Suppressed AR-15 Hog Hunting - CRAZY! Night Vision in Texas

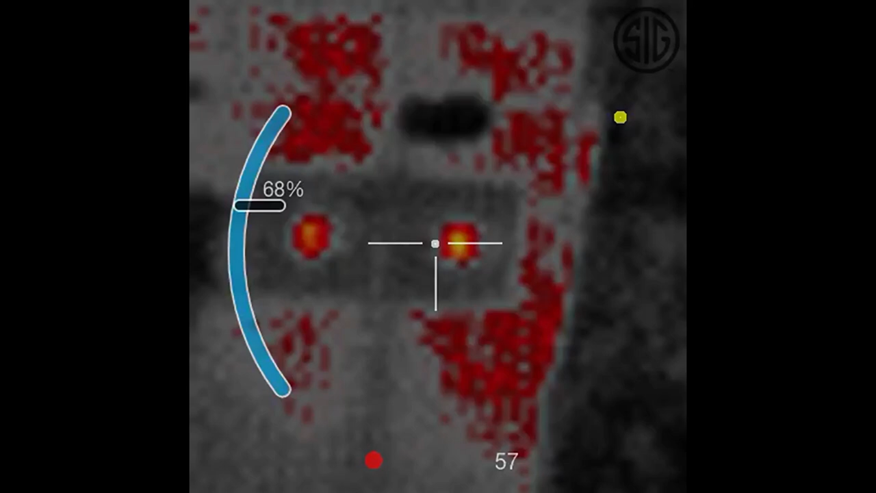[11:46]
can do it's a heck of a deal it really is and this was my first time using a thermal
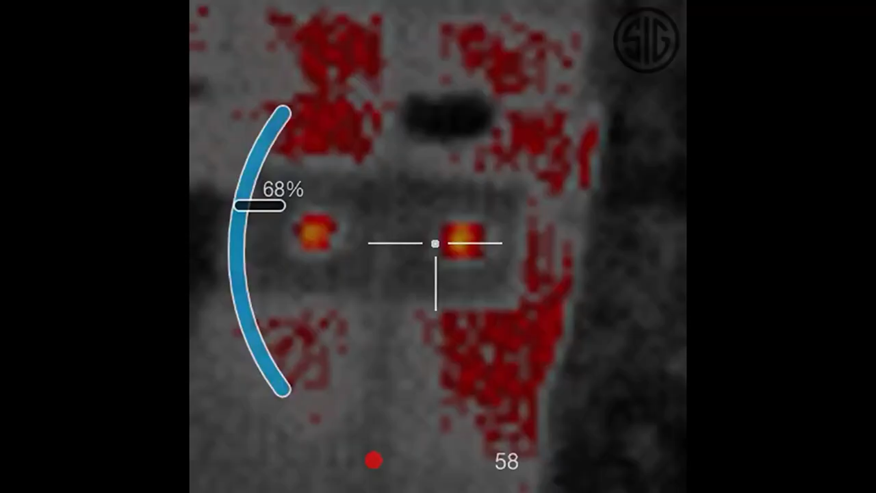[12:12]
reference to the the foot warmer that's stuck to the target that'll help
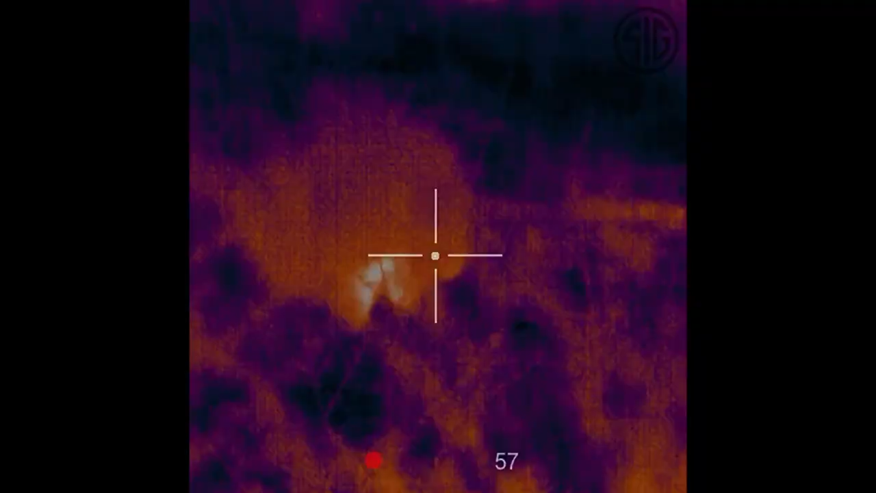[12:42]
has a lot more resolution much
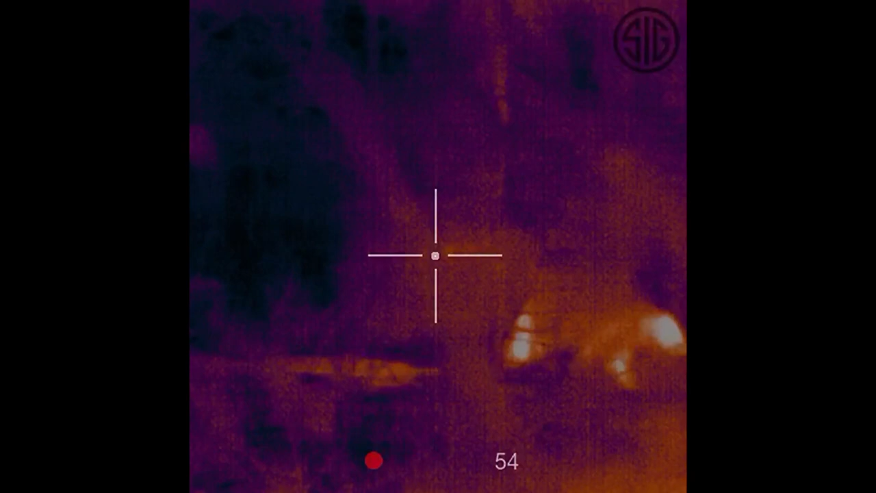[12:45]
better image that you're seeing the 14 gigabyte memory on board
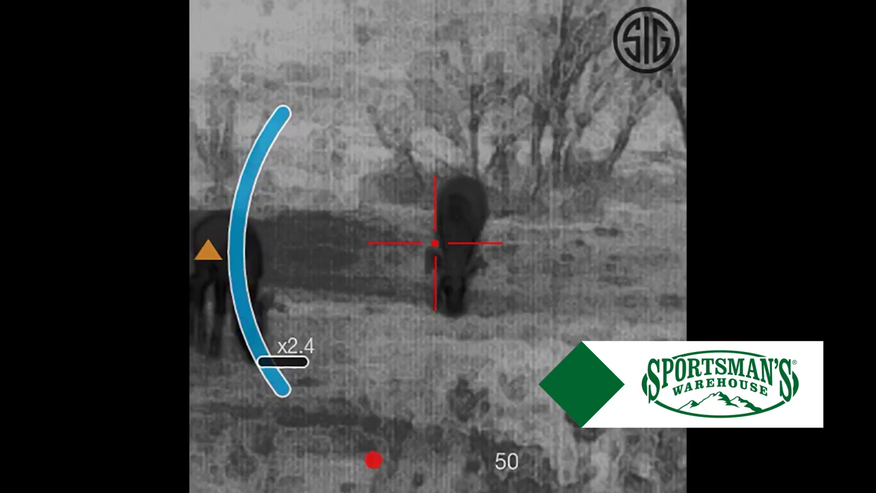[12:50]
that is going to give you a lot of options for either taking pictures or
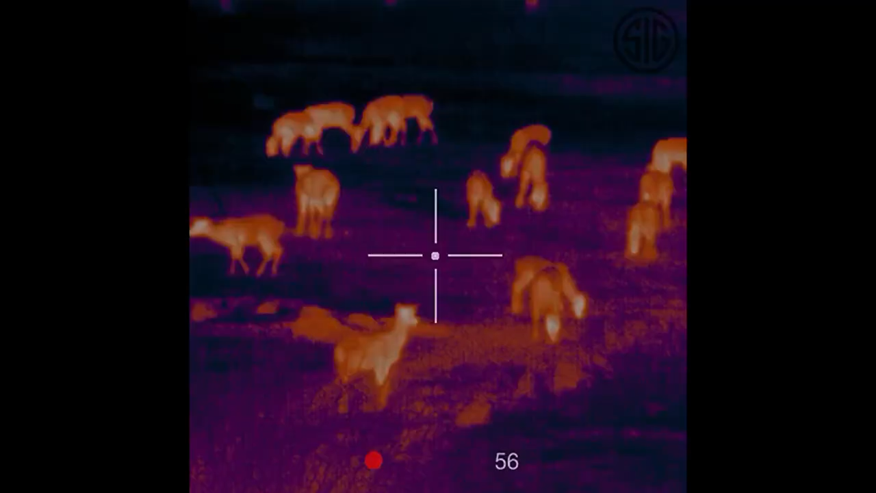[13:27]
you're seeing a lot more of your environment
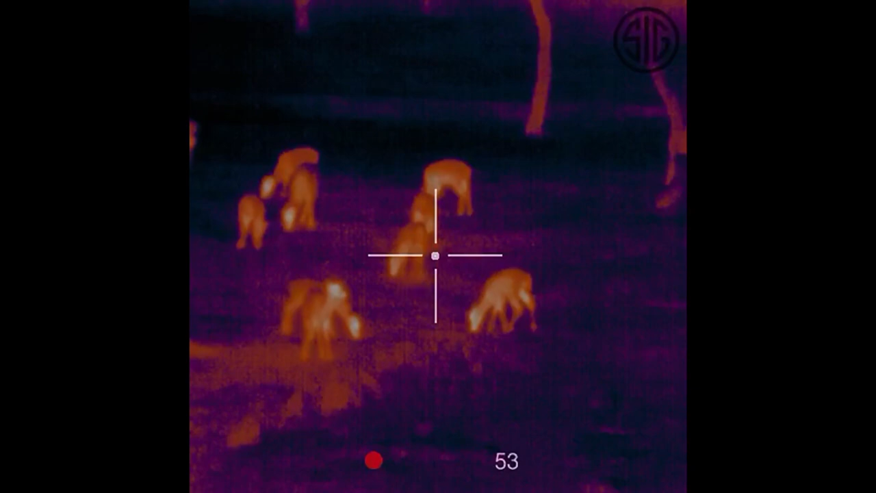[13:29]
out there there's the reticle mode there's many different types of reticles sizes of reticles dot circle dot no dot which
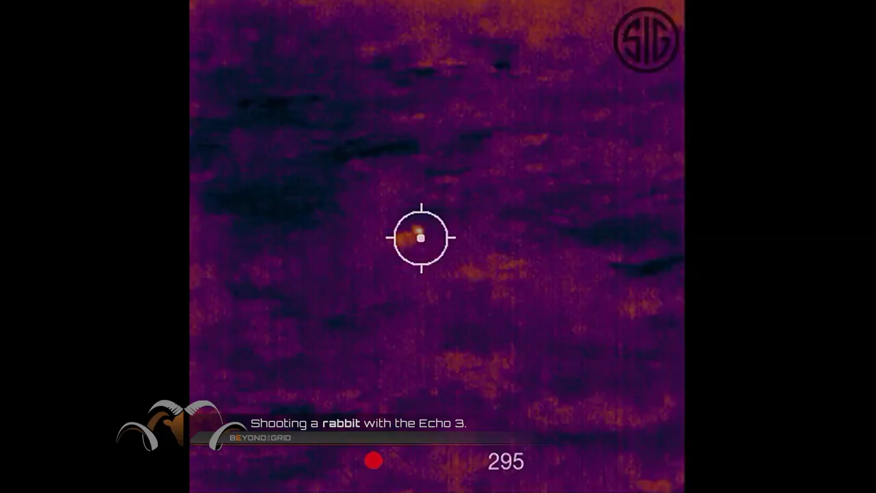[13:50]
and reset it it's a very easy thermal to
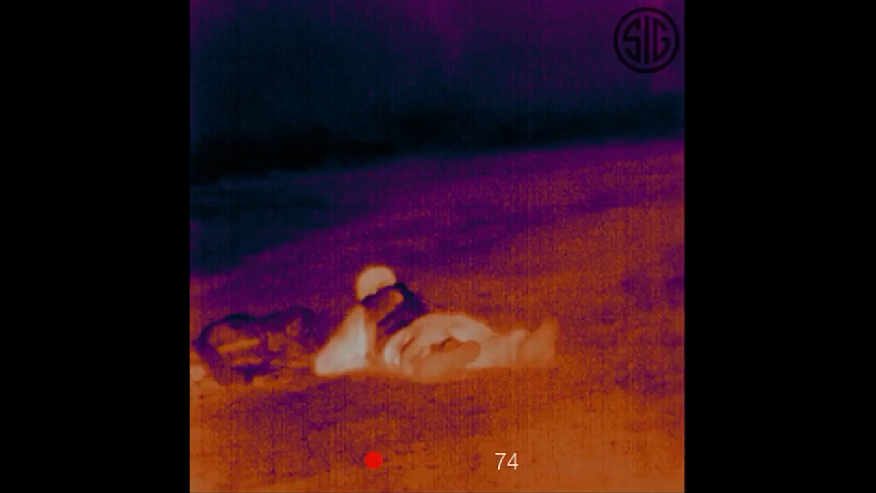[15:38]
out there munching away as long as you got the wind they're not looking around too much
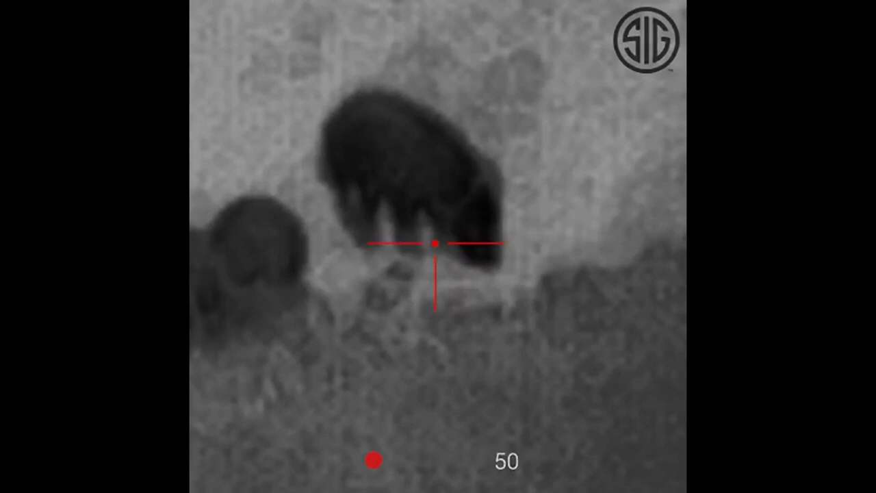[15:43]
you know they'll hear you if you're making noise that's why you got to go slow but layer down and let them have it